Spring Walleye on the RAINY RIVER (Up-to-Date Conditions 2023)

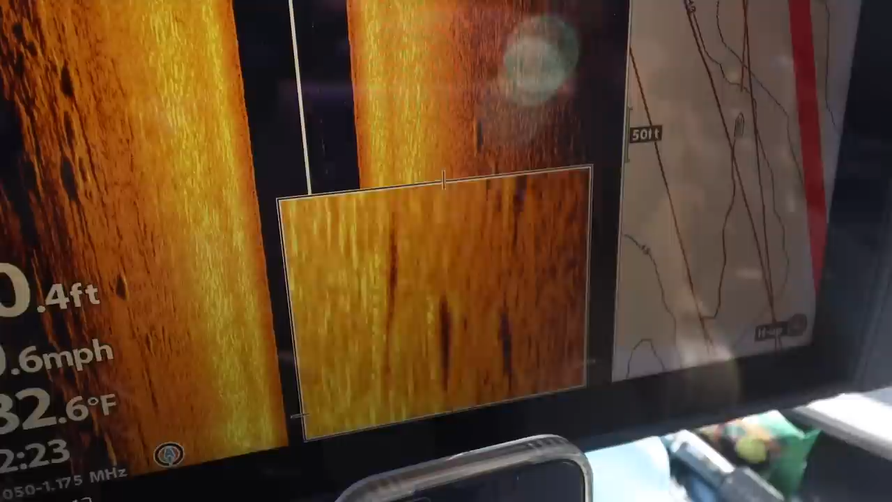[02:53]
Oh, that's a nice little pod of fish there. That's what you're looking for. Yeah, if you don't, a lot of people actually don't know they can zoom in on these helixes,
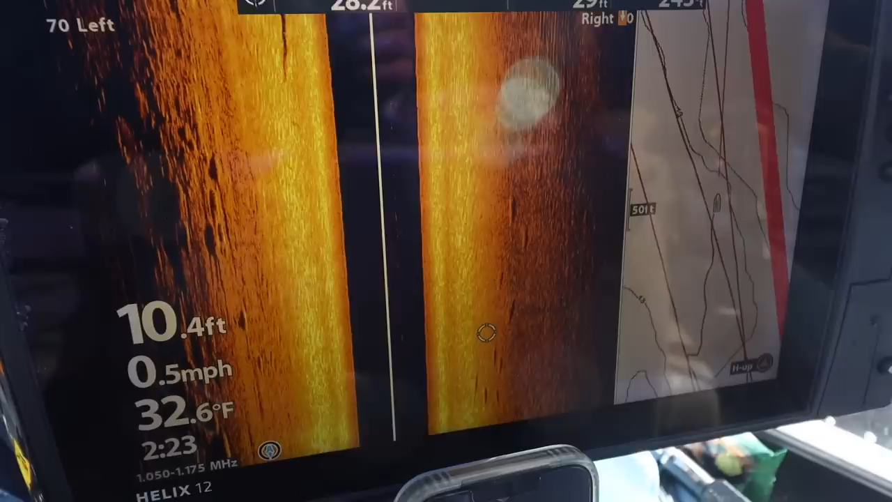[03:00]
On screen: depth 10.4 ft, water 32.6°F, speed 0.5 mph
you know, but you can move that crosshair, you know, right to a fish and doot doot.
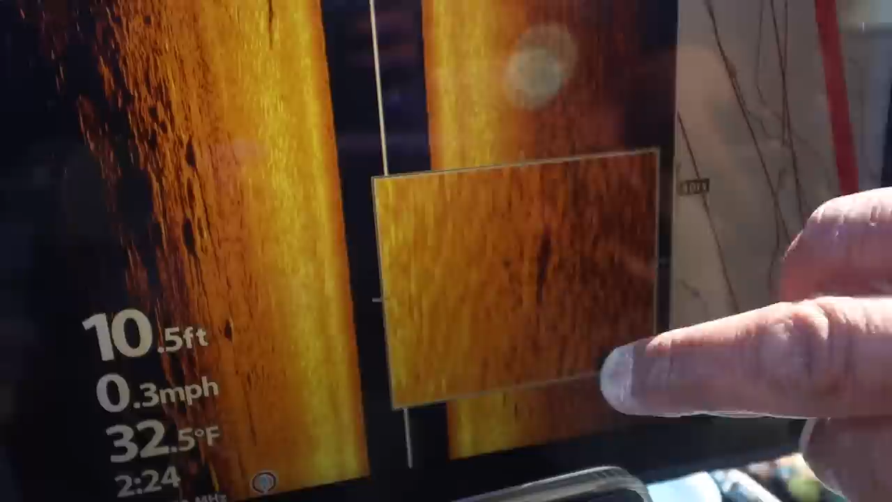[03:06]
On screen: depth 10.5 ft, water 32.5°F, speed 0.3 mph
And there's your fish and there's the shadow. So that fish is actually off the bottom. You know, I'll zoom back out a couple of clicks here,
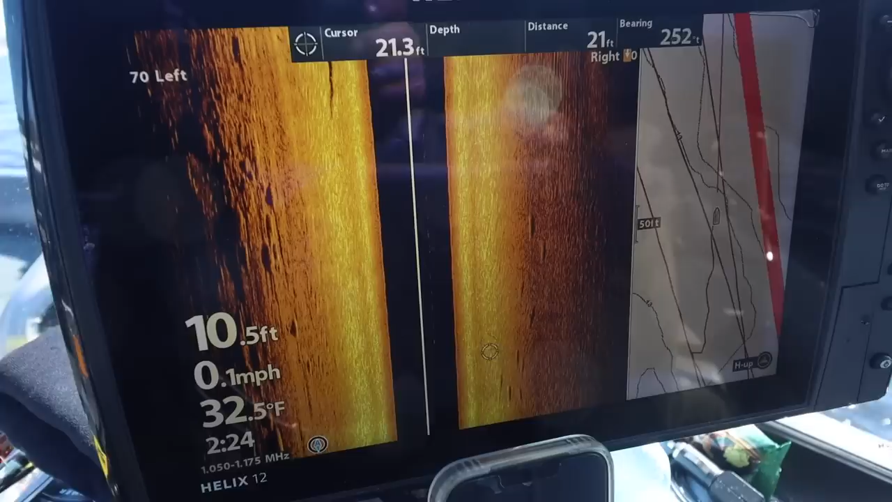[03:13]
On screen: water 32.5°F, speed 0.1 mph
cruise back down to these five here, you know, I'll zoom in, fish, and they're off the bottom.
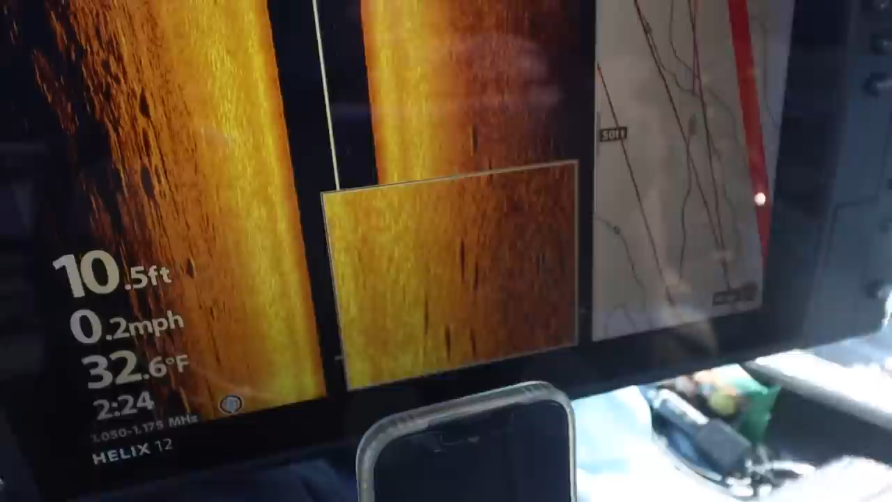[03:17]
On screen: depth 10.5 ft, water 32.6°F, speed 0.2 mph
You know, that long grain of rice right there is the fish, that's the sonar shadow.
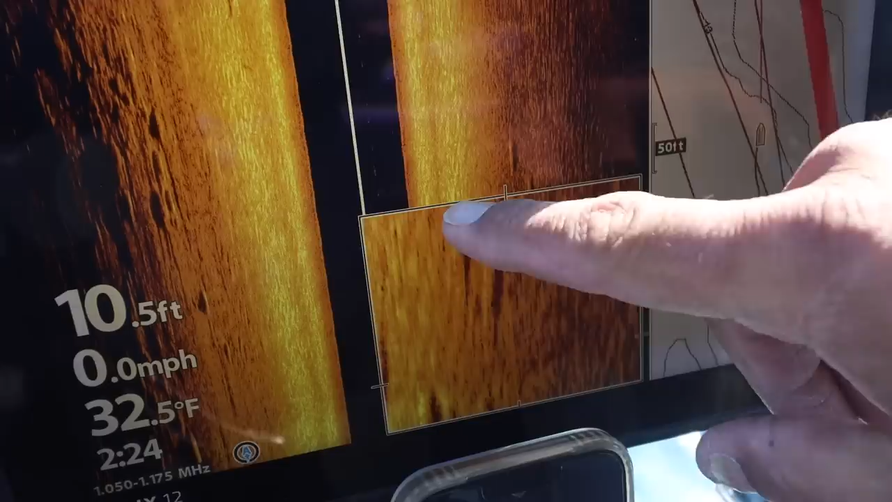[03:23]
On screen: depth 10.5 ft, water 32.5°F, speed 0.0 mph
Fish, sonar shadow. Yeah, so I think there's some fish here. Yeah, there's definitely some fish here. Let's see if we can catch a couple.
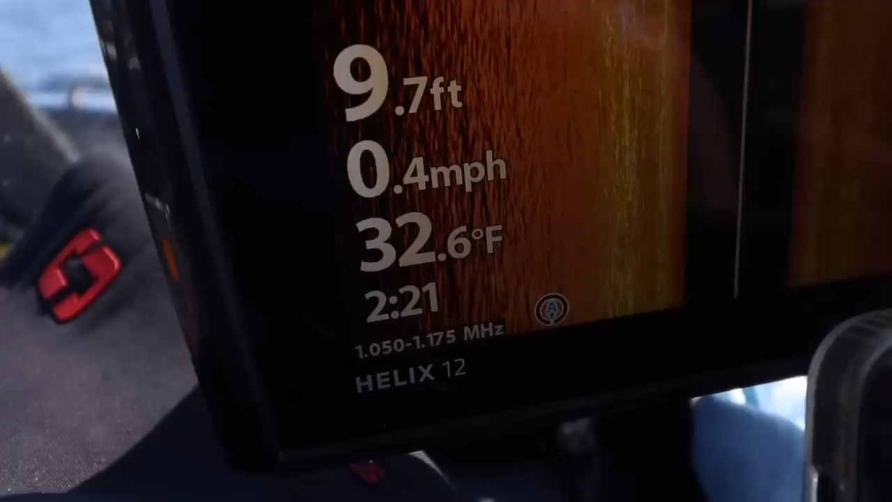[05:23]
On screen: depth 9.7 ft, water 32.6°F, speed 0.4 mph
And what was it? What was it on Monday? Monday was about 33.7. So it's actually colder.